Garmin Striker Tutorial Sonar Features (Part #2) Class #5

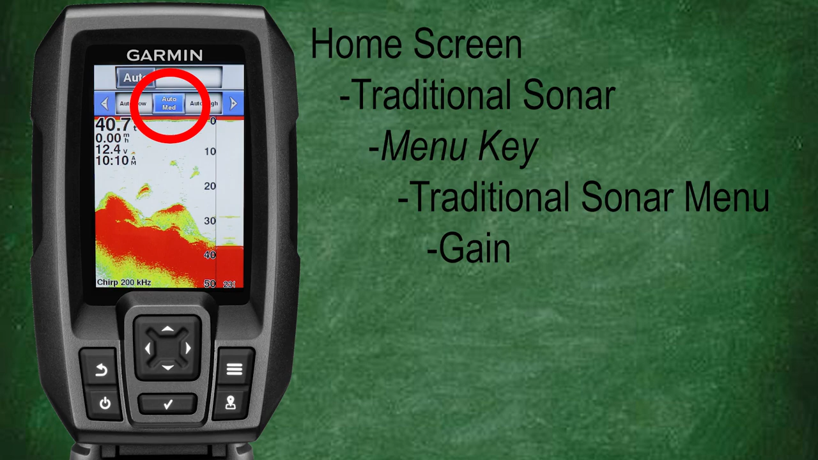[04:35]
Which in our case is currently set to auto medium. We can also use our arrow keypad to manually select our desired sonar gain from 0 to 100. And we can easily set our gain back to an auto selection by simply selecting enable auto gain.
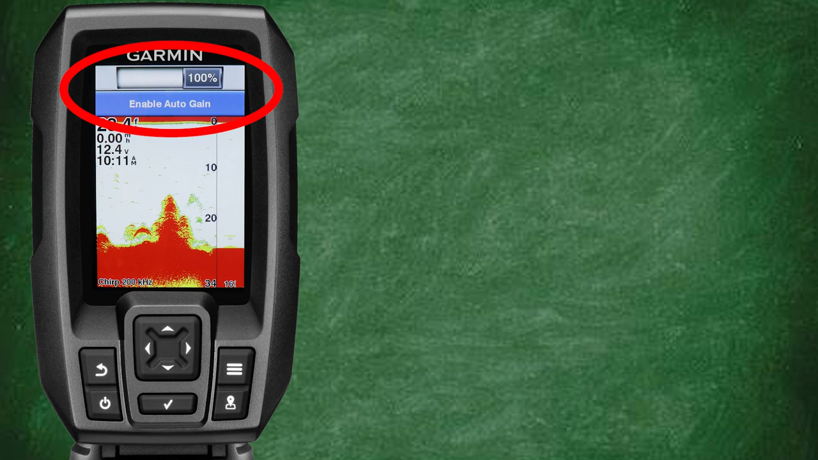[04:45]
Which will then allow us to select between auto low, auto medium, and auto high gain.
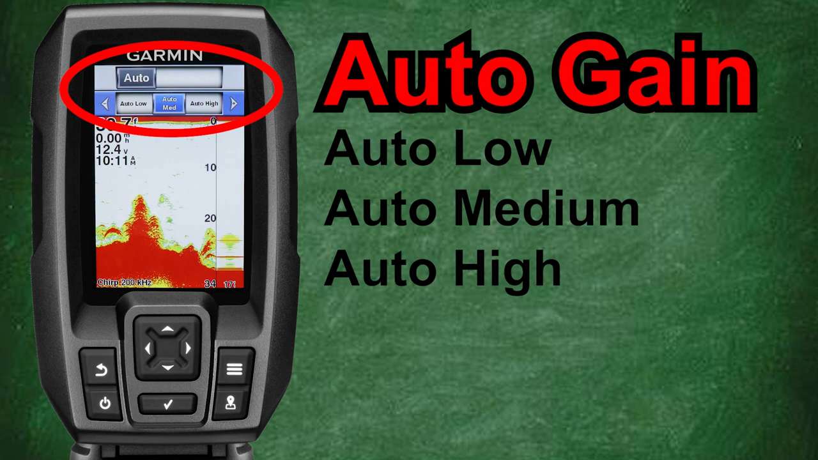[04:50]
So what's the difference between manually setting your gain or using one of the auto gain selections? Auto gain allows the fish finder to automatically select what it feels is the best gain setting within a desired band. Either low, medium, or high. With the auto gain feature the fish finder constantly will be adjusting the sonar gain within that selected band. To show the most detailed returns and least amount of clutter. In general I find that the Garmin Striker does a great job of adjusting the sonar gain in the auto modes. However there are specific situations such as vertical jigging
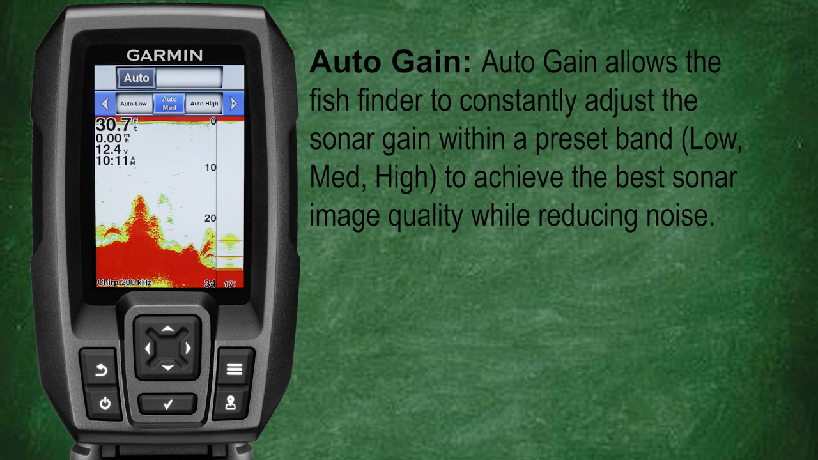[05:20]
or for those of us who want to fine tune our sonar gains. We also have the manual gain option. The manual gain setting will allow you to adjust your sonar gain in increments of 1 from 0 to 100.
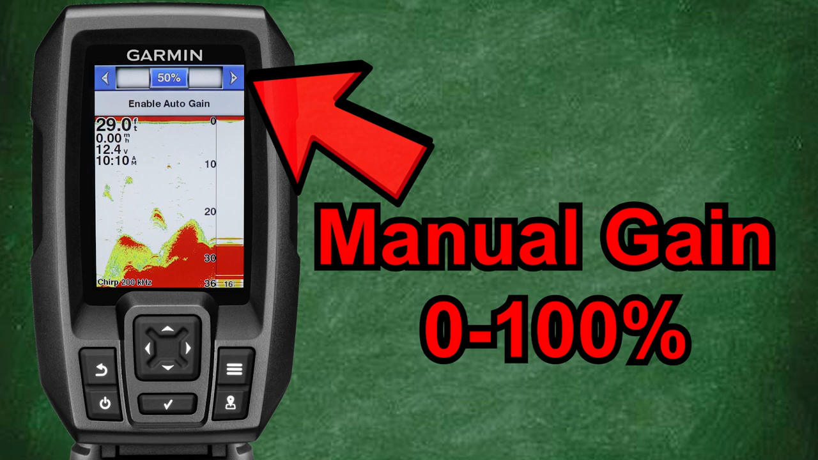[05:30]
Manually setting your gain will allow you to fine tune your sonar for your specific water conditions. And I also find it very useful when vertical jigging. I choose manual gain settings for when I'm vertical jigging for consistency. And that's because in auto the fish finder is going to be continually adjusting the gain based on current conditions. And sometimes it might adjust the gain to a point where you lose your jig on your screen. Now I'm going to give you a few tips for adjusting your sonar gain to help you get the best image quality possible. Now what I'm going to show you aren't steadfast rules but they're a
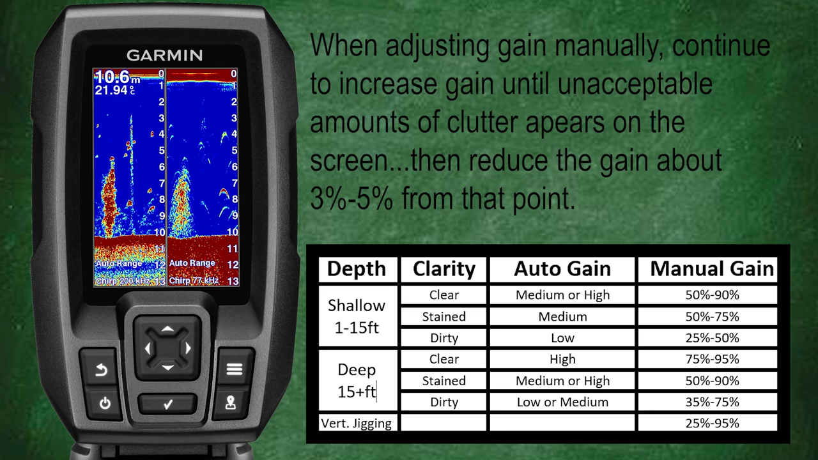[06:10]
On screen: depth 10.6 m
great starting point to help you find the ideal gain settings for your water conditions. I hope this helps shed a little bit of light on how to adjust the gain on your sonar.
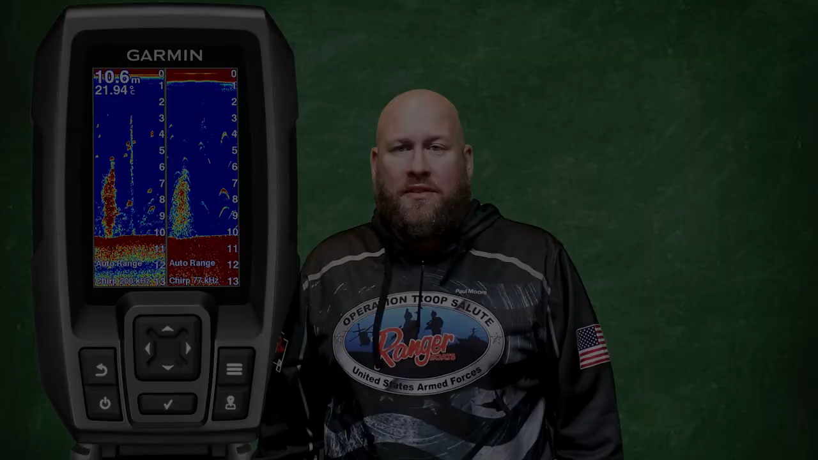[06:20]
On screen: depth 10.6 m
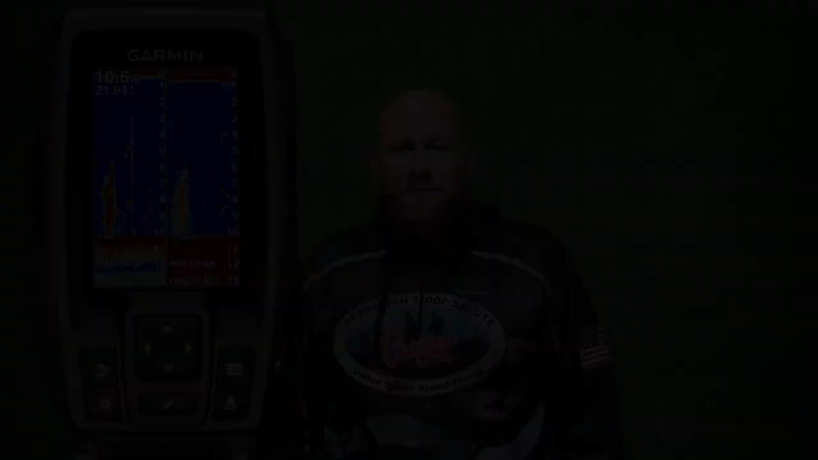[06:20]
Our next discussion topic is going to be frequency. The frequency you select is going to impact the angle and overall diameter of your sonar cone. Now if you want to learn more about sonar frequency and sonar cone angles, be sure to check out the supplemental videos that I'll link to down in the description. As they go in depth on sonar frequency and cone angles for the Garmin Striker.
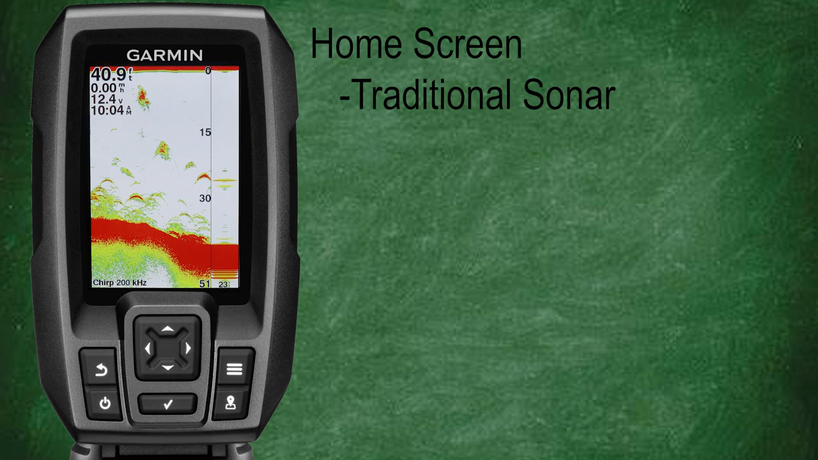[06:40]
On screen: depth 40.9 ft, speed 0.00 mph
From the traditional sonar screen, press the menu key to bring up the menu options for the traditional sonar screen. Now let's scroll down and select frequency. Here you'll see we have a few options for frequency selection.